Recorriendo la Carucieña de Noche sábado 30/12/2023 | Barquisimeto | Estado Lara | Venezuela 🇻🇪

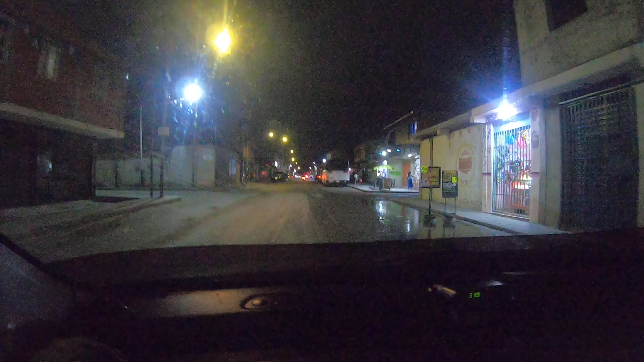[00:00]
Buenas noches mi gente, un gran saludo para todos ustedes mis hermanos suscriptores, espero se encuentren super bien
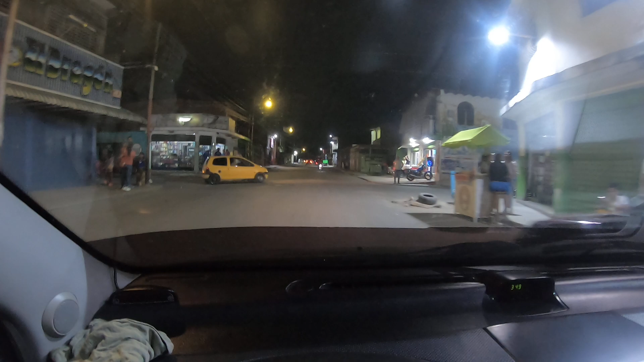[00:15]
Hoy vamos con un nuevo video, estamos desde aquí grabando desde José Félix Rivas Vamos a tomar toda esta avenida principal, vamos a pasar la Caruseña y el Garabatal Vamos a ver como se encuentra esta zona Estamos grabando hoy 30 de Diciembre
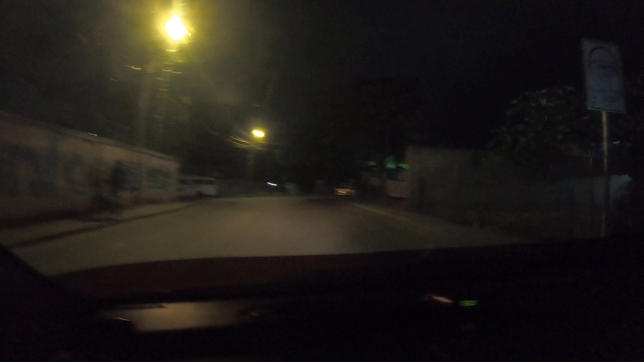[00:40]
Del año 2023 Vamos a ver como se encuentra esta zona Parte de José Félix, el asfalto está todo dañado
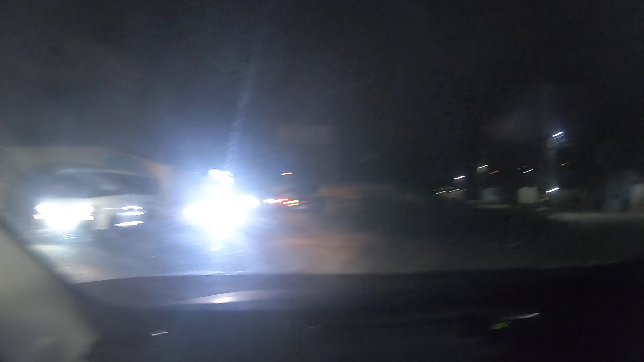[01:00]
Vamos a ver como se encuentra aquí la zona de la Caruseña Si no te has suscrito al canal te invito a suscribirte totalmente gratuito,
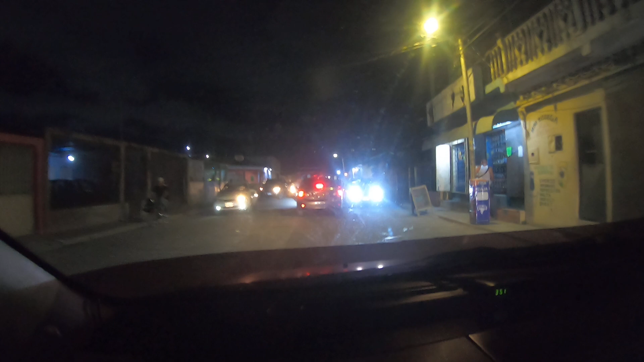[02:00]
Yo fui con un cliente hasta los Cerrajones Tengo unas tomas que hice pero en vertical Las colocaré en... por short, también en Instagram Esta parte también está dañada, aquí es la Caruseña
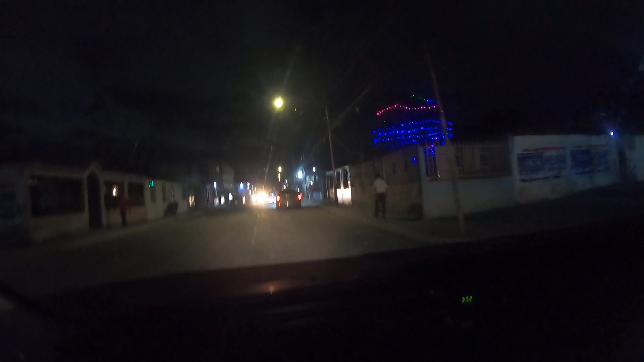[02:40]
Zona muy popular de Barquisimeto Ha crecido mucho, muchos negocios nuevos he visto Recuerdo hace muchos años atrás, uno venía hasta acá porque había muchos sitios de venta
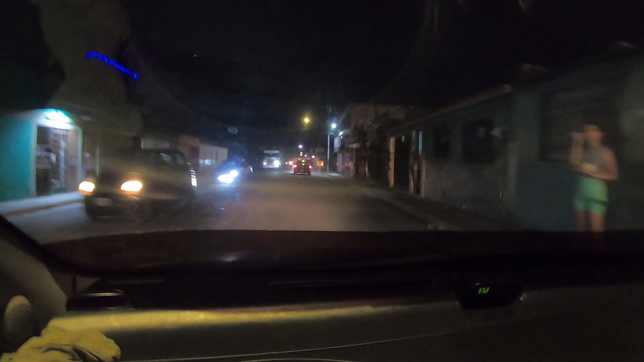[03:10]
de empanadas Están muy famosas Esta farmacia es nueva, esta ya no la...
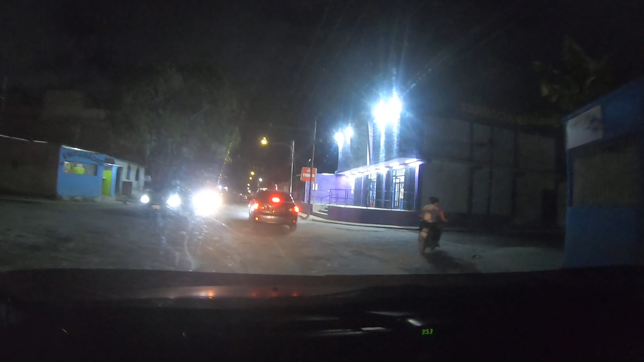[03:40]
nunca la había visto Farmacia Guadalupe
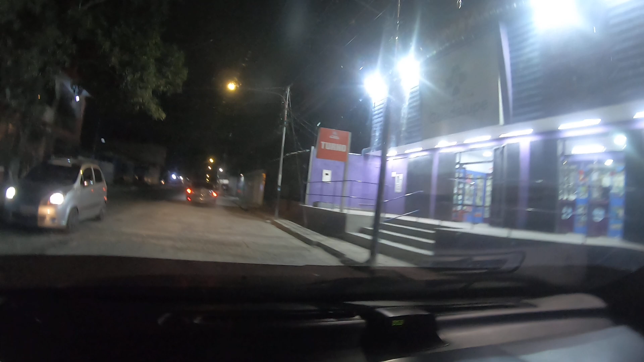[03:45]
Debe tener, no sé, dos años, tres años, algo así
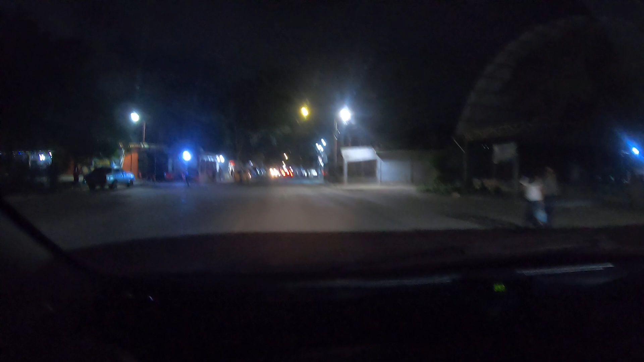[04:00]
Esta parte sí se ve que... que fue asfaltado
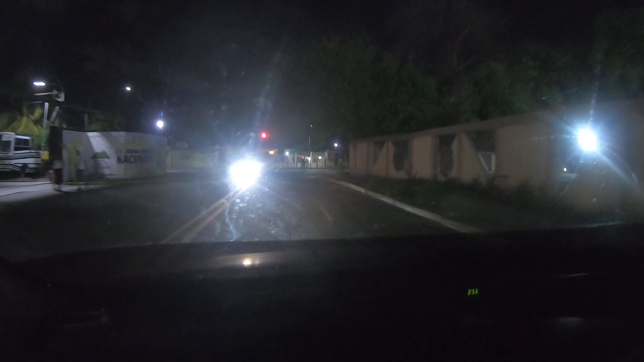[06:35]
y aquí si vamos a la derecha vamos hacia el garabatal antigua salida para para llegar al distribuidor nosotros vamos hacia la derecha hacia la izquierda vamos por la vía nueva
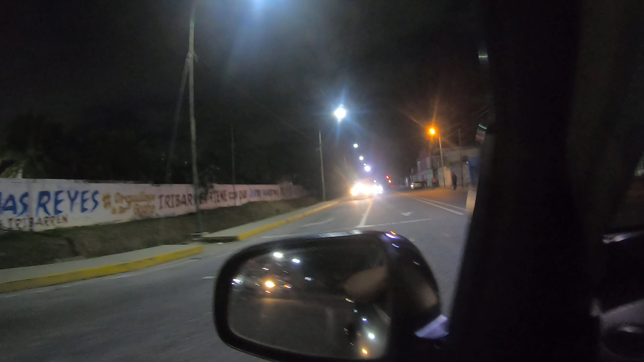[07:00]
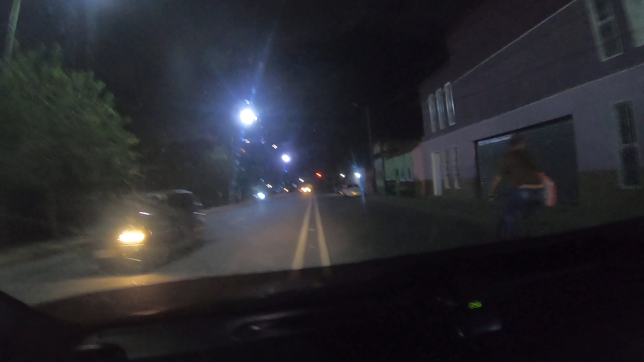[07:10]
aquí ya estamos en el garabatal tomamos la principal del garabatal y podríamos irnos por por la riberella o cruzamos a la izquierda y nos vamos hacia la zona de la 58 a la y y
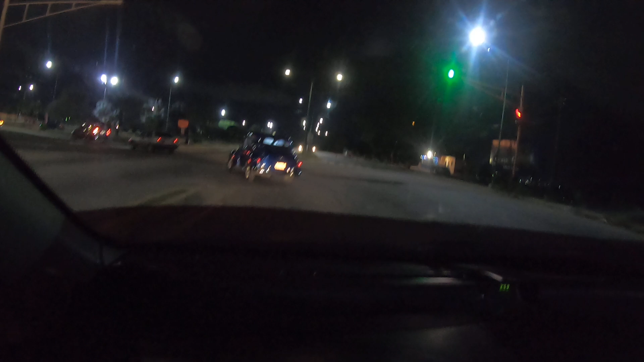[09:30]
Nosotros vamos a cruzar aquí Nos vamos por el distribuidor Vamos a buscar la calle 54